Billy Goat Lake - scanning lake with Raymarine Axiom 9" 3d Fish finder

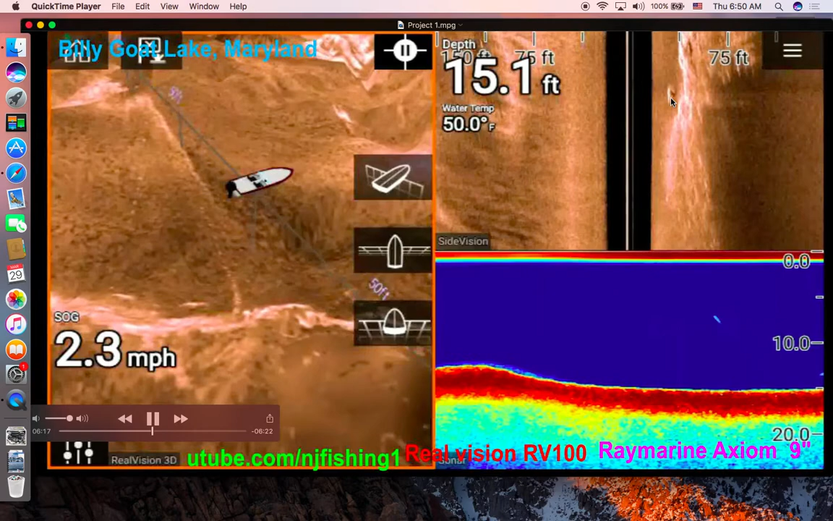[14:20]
On screen: depth 15.1 ft, water 50.0°F, speed 2.3 mph
That's the rock above the water line on my right, 75 feet. You know, okay, there's some action over here. Not sure if that's a rock or whatever. You know, oh yeah, see, there's some. And some fish over here. Well, 3D is not showing anything, so that may just be a tree stump or rock underwater rocks or something. You know, let's roll back to that to see.
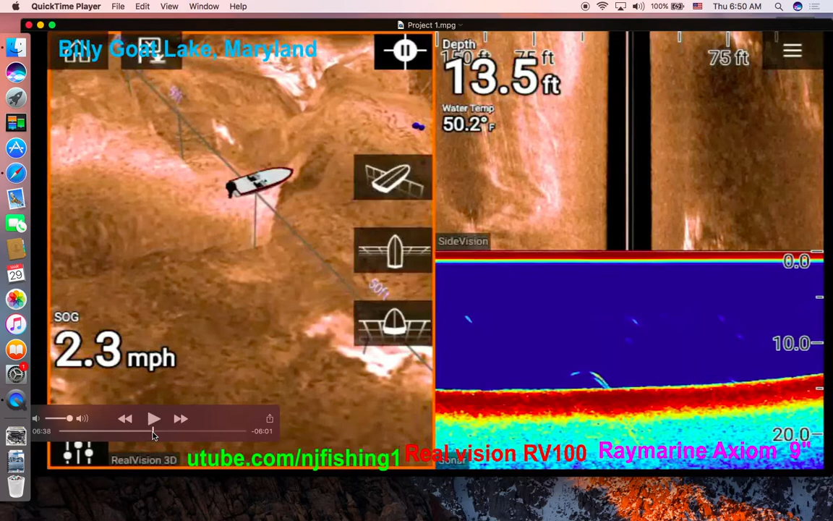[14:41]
On screen: depth 13.5 ft, water 50.2°F, speed 2.3 mph
There we go. So this may be an underwater rocks or something, you know. Over here, something too. That's almost 150 feet away. This is, you know, between what is it, 40 and 75 feet. It's a big chunk of, but the traditional sonar is not showing anything because it's the traditional sonar is showing directly underneath me, but these are scanning to
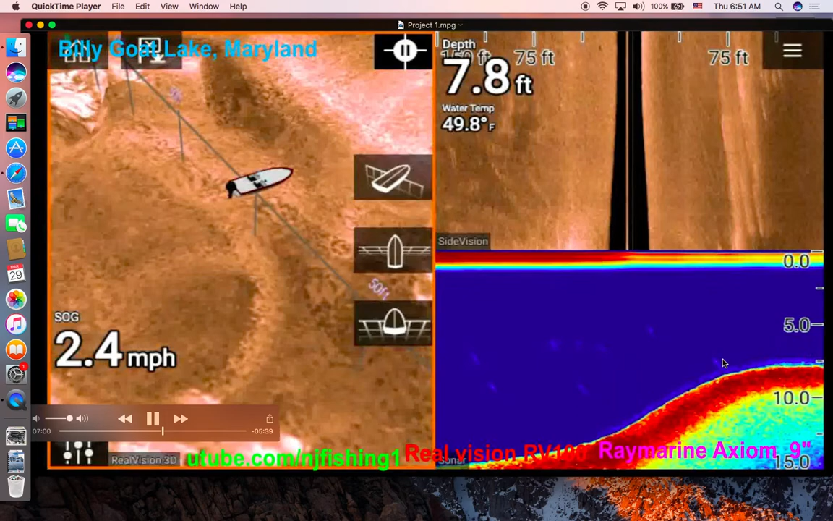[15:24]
On screen: depth 7.8 ft, water 49.8°F, speed 2.4 mph
the right of my boat. Now it's going up to 8 feet, so I'm coming up to an underwater hump. You know, shallow spot. It's like an underwater mountain hump. There's some grassy underneath on top of this rock here.
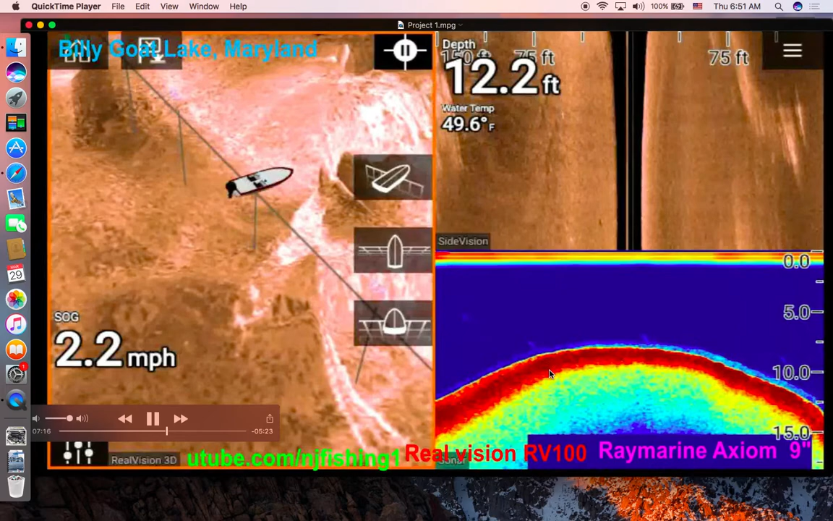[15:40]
On screen: depth 12.2 ft, water 49.6°F
You know, the red color is the solid bottom, and then the water depth is going down. See that? Going down to 20 feet now.
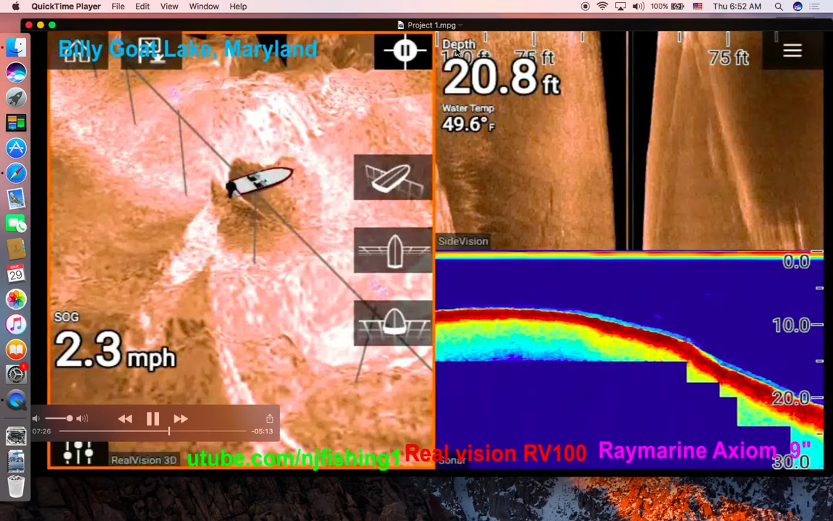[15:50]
On screen: depth 20.8 ft, water 49.6°F, speed 2.3 mph
20 feet from 10 feet, from 8 feet, you know. So that's a quick slope dropping as well.
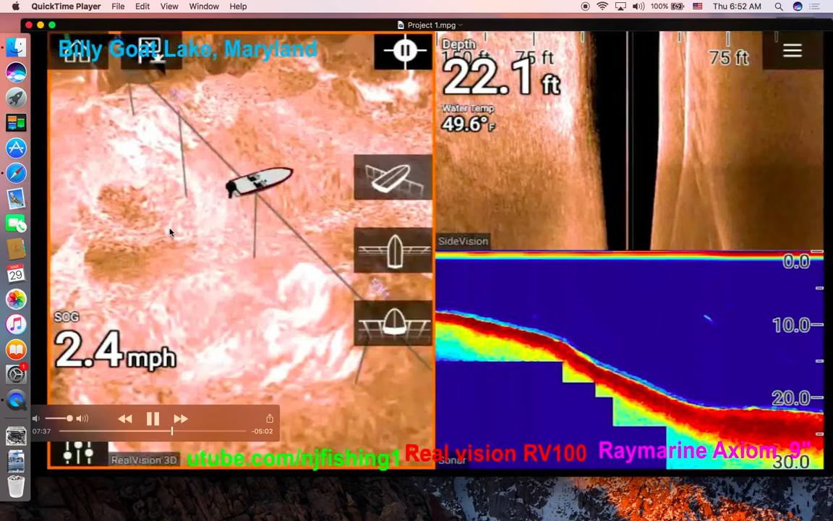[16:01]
On screen: depth 22.1 ft, water 49.6°F, speed 2.4 mph
And we don't see any fish in the 3D fish finder, and we don't see anything in the, this may be a, I don't know. I don't think it's a minnow.
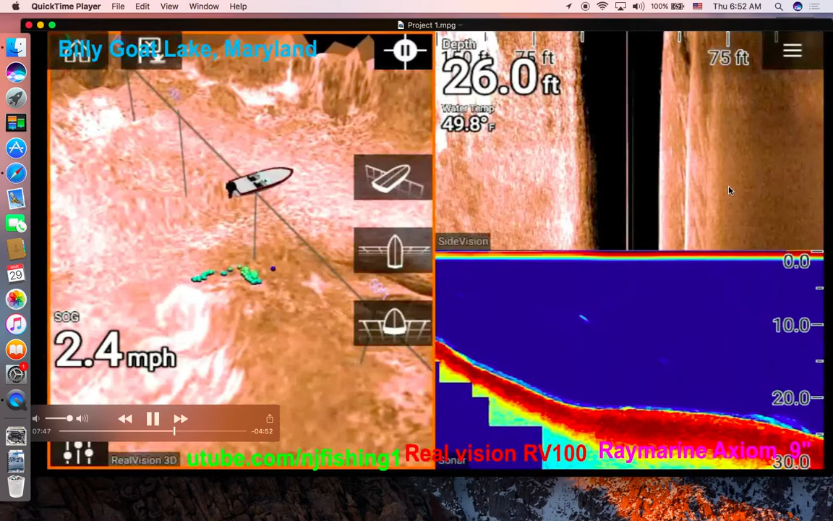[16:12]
On screen: depth 26.0 ft, water 49.8°F, speed 2.4 mph
Oh, there's some fish over here. See that green dots? And that you can see that it's over here. And you can see it over here. Side fish finder is showing something. That may be a rock. Oh, more fish. See that? 3D is showing a lot of bait fish down there. But the traditional sonar is showing nothing.
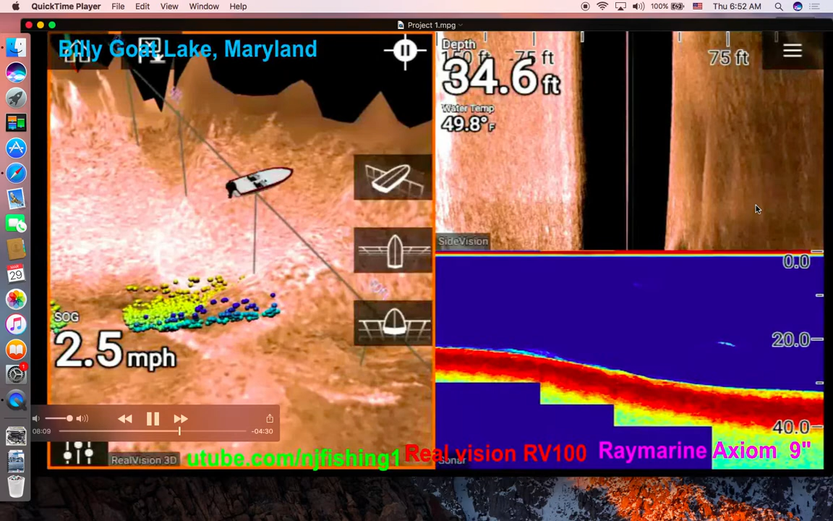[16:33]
On screen: depth 34.6 ft, water 49.8°F, speed 2.5 mph
You know, and we just passed. Let me roll back the tape. All right, so this may be it.
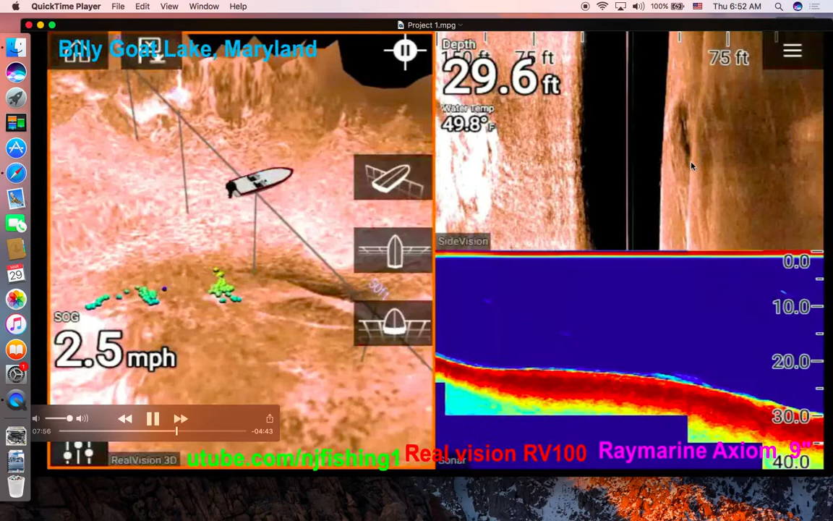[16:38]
On screen: depth 29.6 ft, water 49.8°F
This may be the fish
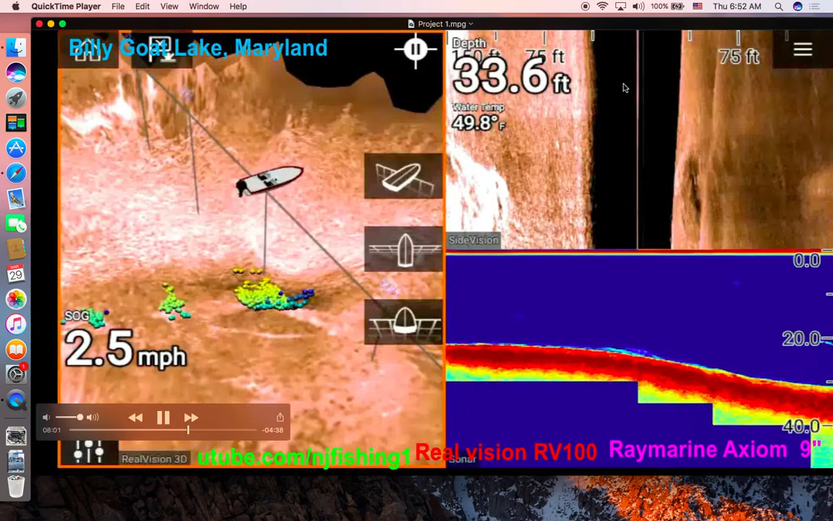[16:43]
On screen: depth 33.6 ft, water 49.8°F
on the 3D sonar over here and side fish finder over here. But the traditional sonar is not showing as much. You know, 3D sonar is showing to the right. You know, and we just passed it. You know, so there's some fish over here to the right hand side, and we see some fish over here. You know, it's pretty deep. As you can see, it's 37 feet, almost 40.
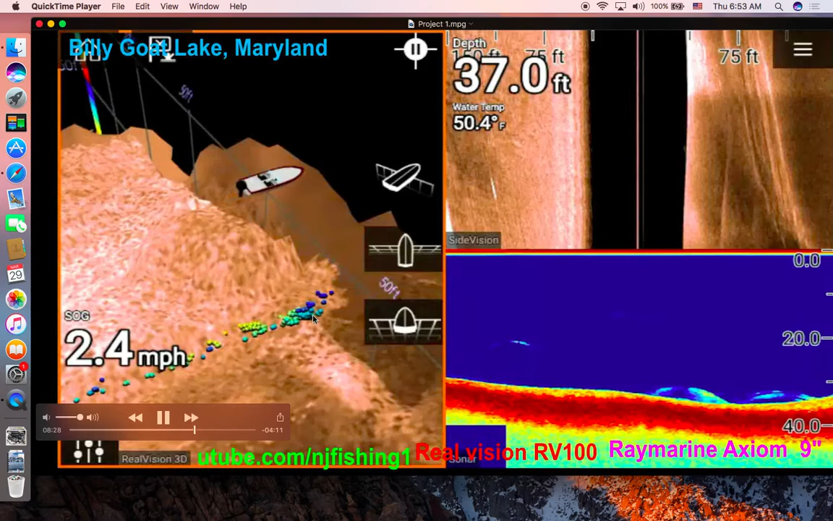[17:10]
On screen: depth 37.0 ft, water 50.4°F, speed 2.4 mph
We see a lot of fish to the right now, and the traditional sonar is identifying them at 37 feet, 35 feet. You know, it's pretty deep, these big guys.
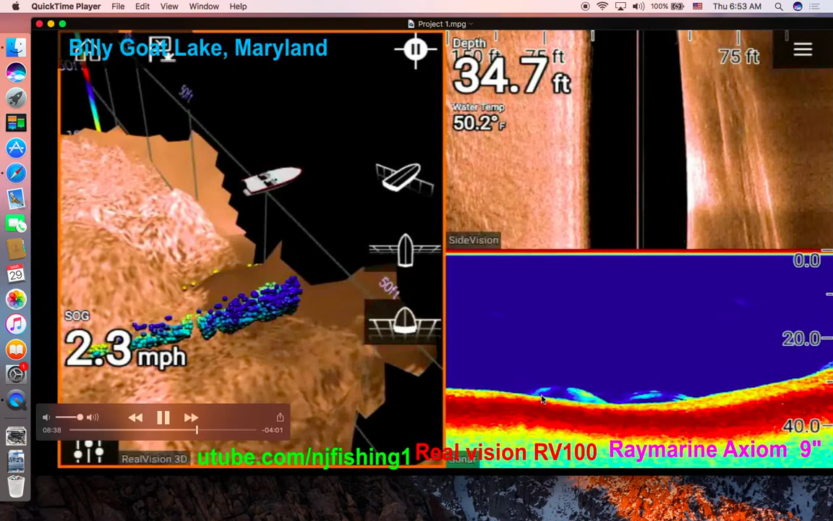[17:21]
On screen: depth 34.7 ft, water 50.2°F, speed 2.3 mph
Oh, see tons of fish now. See, they all huddle at the bottom. See that? Traditional sonar is showing tons of fish, and 3D is showing tons of fish. See that? That's all, you know, over here too.
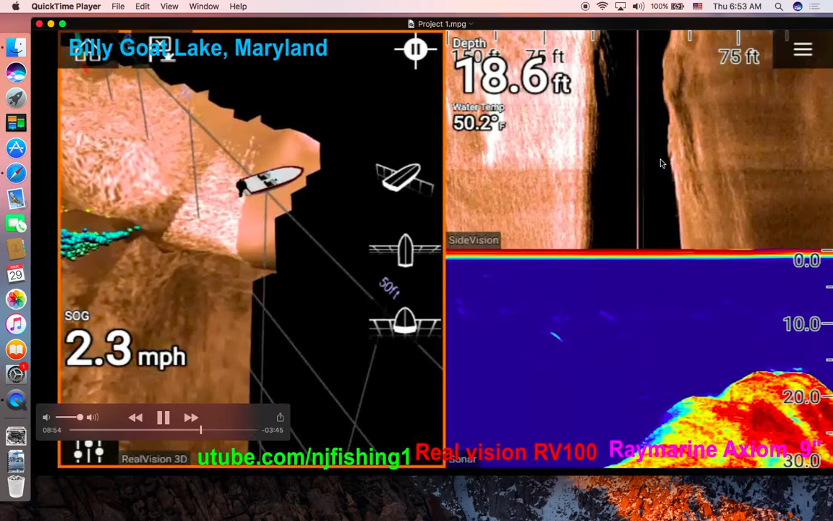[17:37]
On screen: depth 18.6 ft, water 50.2°F, speed 2.3 mph
So I'm turning back around to try to capture these fish.
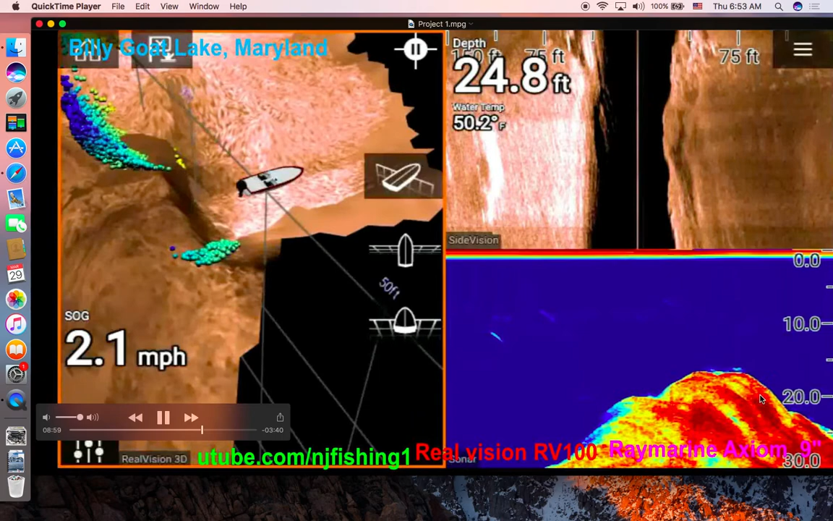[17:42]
On screen: depth 24.8 ft, water 50.2°F, speed 2.1 mph
The 3D sonar at the 27 feet, you know, it's all huddled together at the bottom. You see that? That's the traditional sonar,
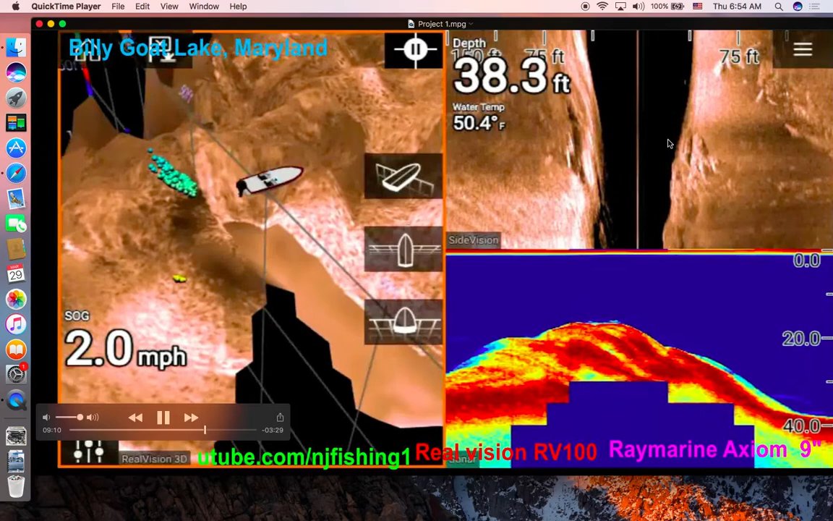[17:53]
On screen: depth 38.3 ft, water 50.4°F
and that's the side finder over here, you know, I'm under, right underneath my boat. There's the 3D sonar, so I'm turning back to try to, you know, get that, and I'm at 1.3 mile per hour speed.